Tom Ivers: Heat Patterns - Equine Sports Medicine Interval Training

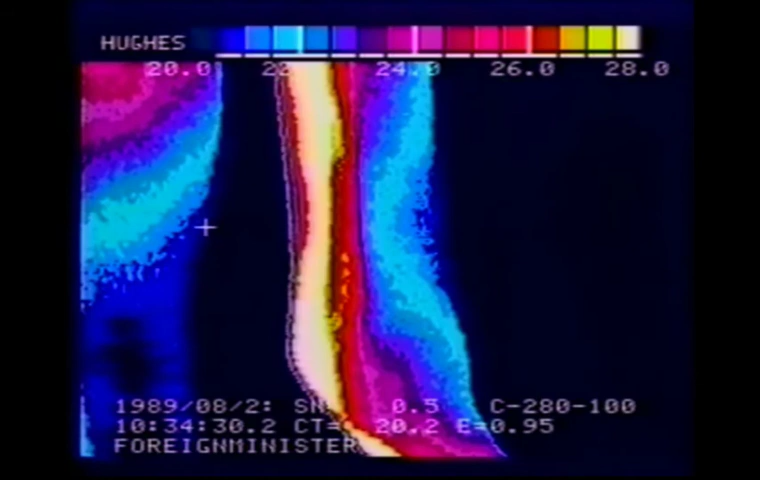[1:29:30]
And down at the heel, this is kind of hard to understand what you're looking at here, but that big area of heat on the left of your screen, where the X is, that's the suspensory down through the XYZ's, down into the heels of the foot, which are hotter than Hades. That's a very, very hot foot at the bulbs of the heel.
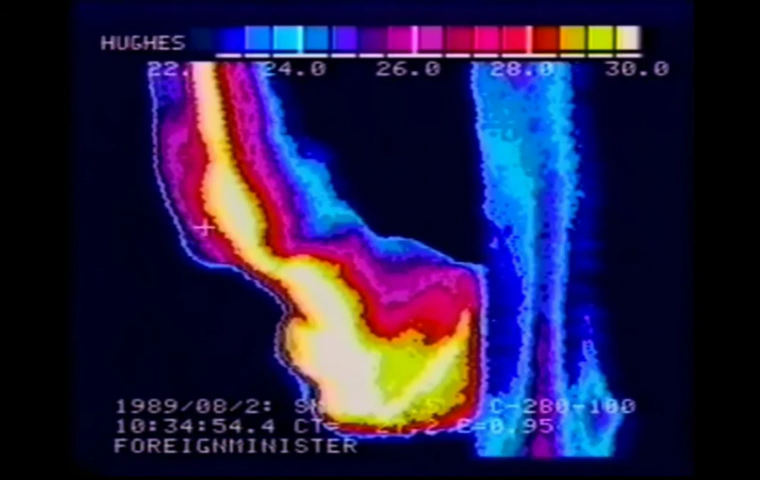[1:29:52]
The horse has a pair of hawks that are looking at us pretty strong. Those are hot hawks. You'd ask the question in these hawks whether they had been painted.
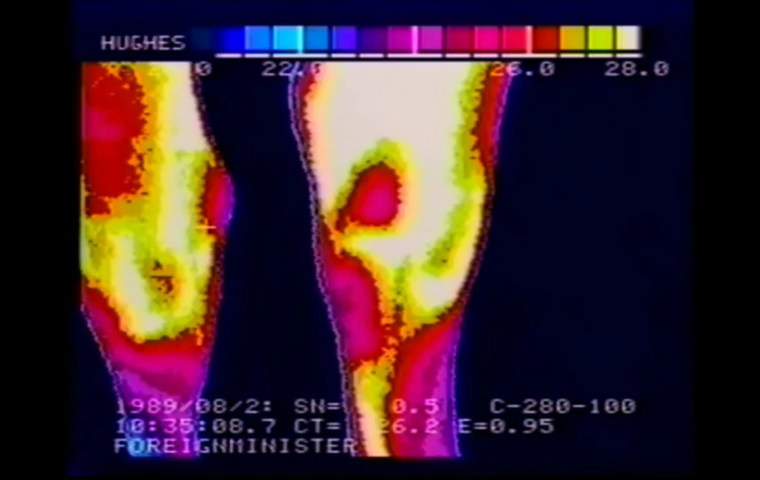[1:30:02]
If not, you've got some pretty severely inflamed hawks.
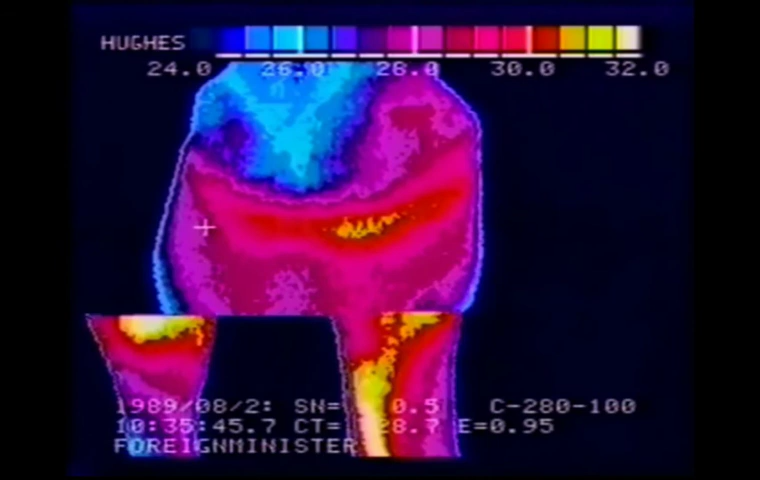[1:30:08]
Now there's the foot in question with the temperature raised considerably on it.
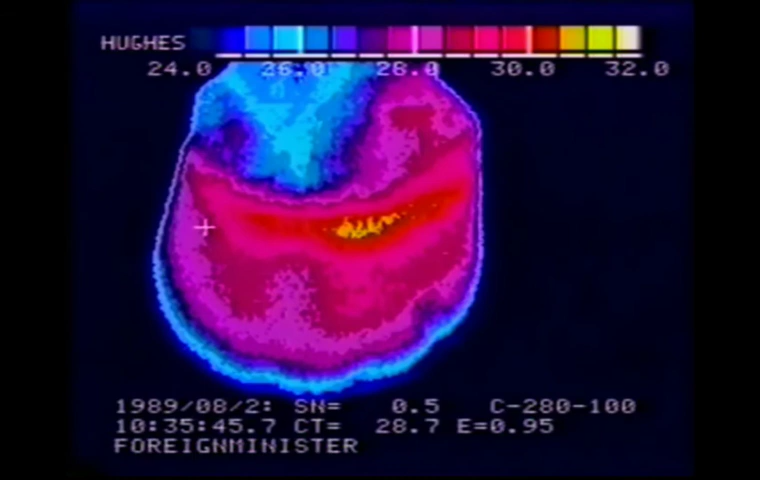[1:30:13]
We're looking hard to find out what's really going on in that foot. Looks like that to the outside of the foot, it's warmer than to the inside.
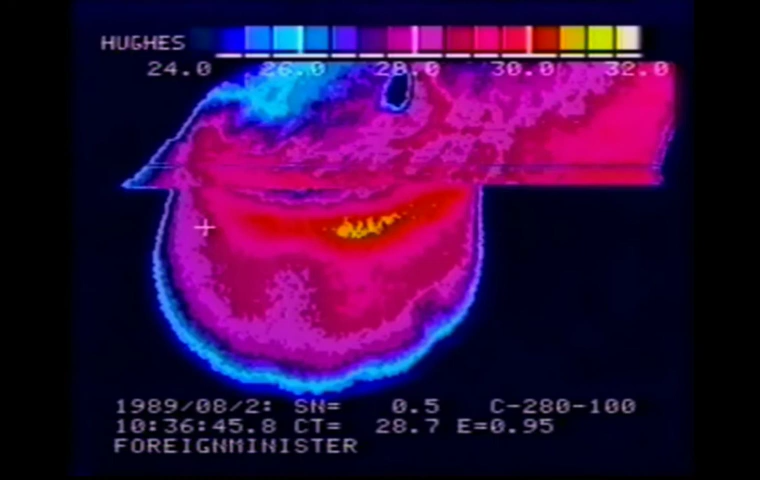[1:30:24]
There's the hottest spot on the coronary band. That's to the side, outside.
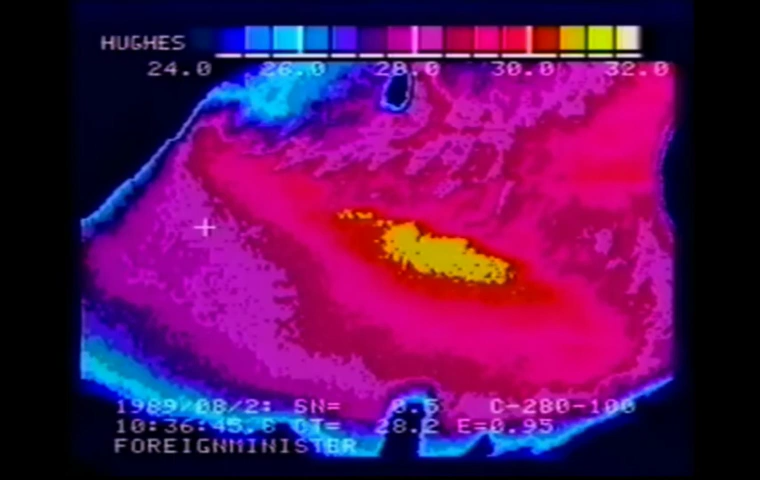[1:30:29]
Now here's a view of that foot and we don't see anything to the outside on the sole, but we do see a toe that is very hot. Now again, when these horses have low heels and long toes, one of the problems that occurs is that those toes experience a lot more leverage on them when they're trying to break over.
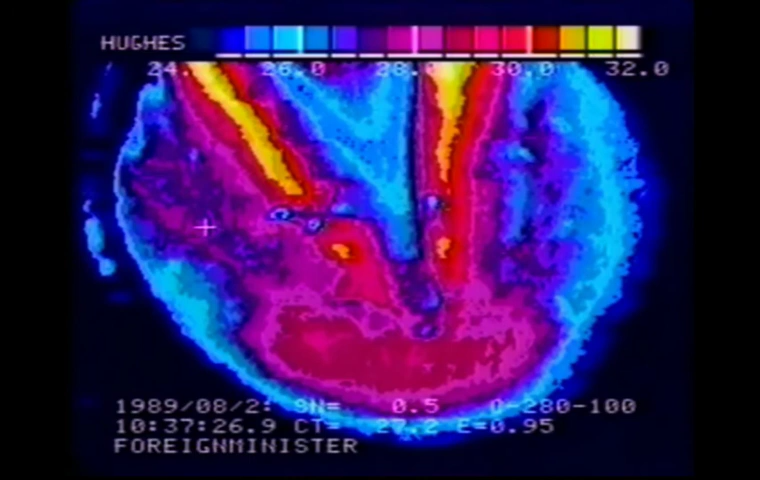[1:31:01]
When the leg moves back behind the vertical and the leg wants to break over, if that toe is too long, then the toe experiences a whole lot of pressure at its tip. And you can see on this toe that this foot is definitely experiencing a problem. Now if you have a case of laminitis and rotation of the coffin bone, you're going to see a similar pattern to this where the coffin bone is actually trying to push down through the sole of the foot.
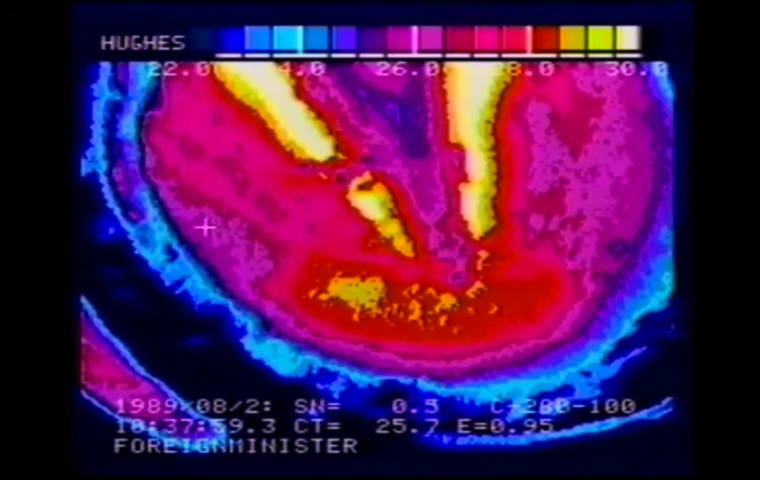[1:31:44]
This is not a case of laminitis here by way of x-rays of the foot, but that's also what rotation of the coffin bone looks like from underneath the sole when you're looking with a thermographic device.
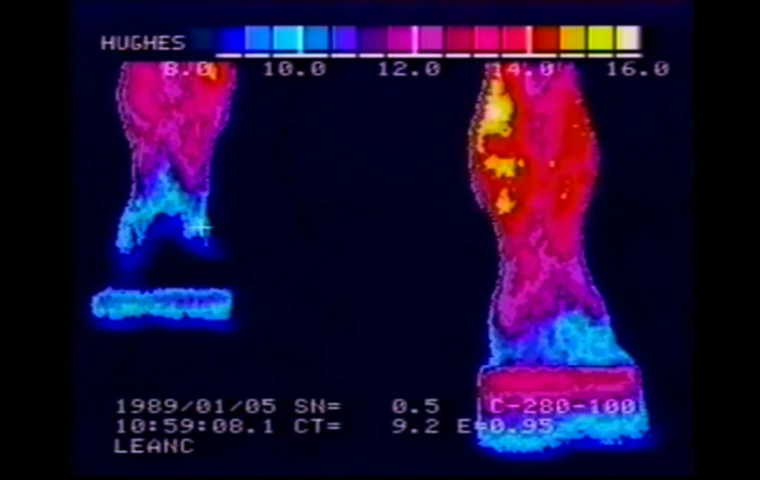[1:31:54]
So this tape should give you an idea of at least some of the normal and abnormal
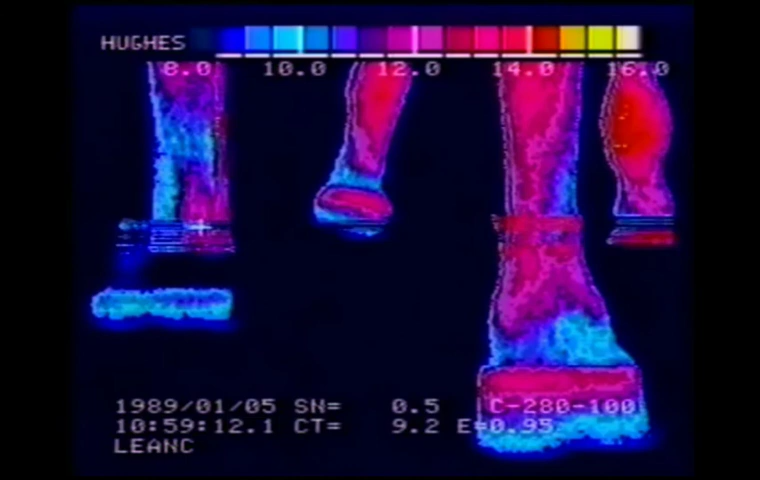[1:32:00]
temperature scans that you're going to be looking at,
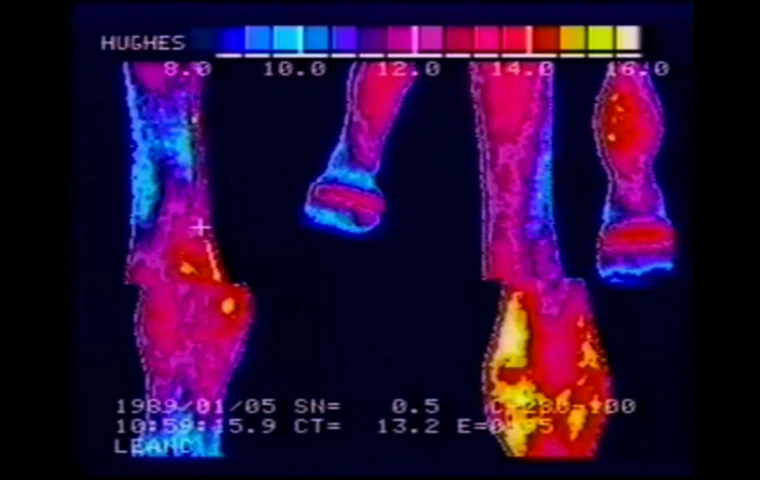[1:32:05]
either with a thermograph or with handheld devices.
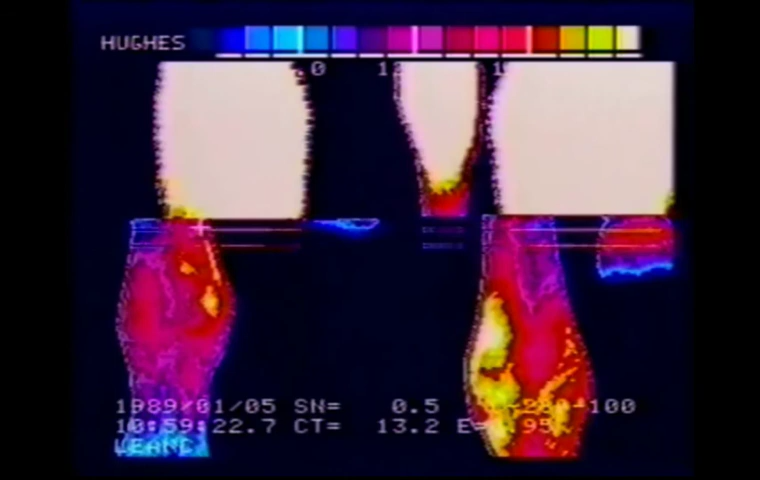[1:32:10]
If you're going to use handheld devices that give you temperature readings, you should use ones that read down to about a tenth of a degree centigrade.